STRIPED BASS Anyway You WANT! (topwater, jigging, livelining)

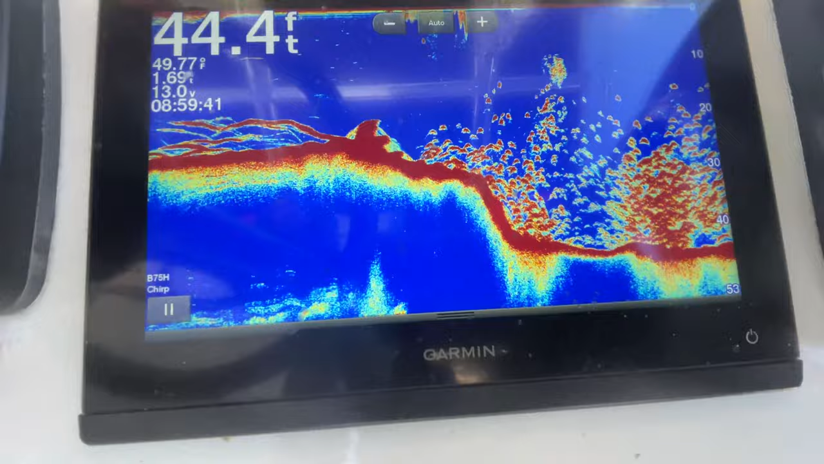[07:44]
On screen: depth 44.4 ft, water 49.77°F
On the bottom from 40 feet up to 15 feet above the boat.
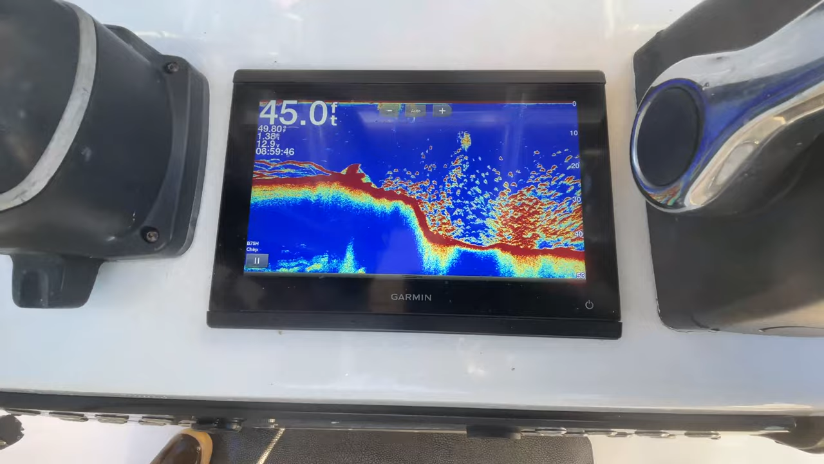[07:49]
Bass everywhere. That's crazy. Oh my god, this is unreal.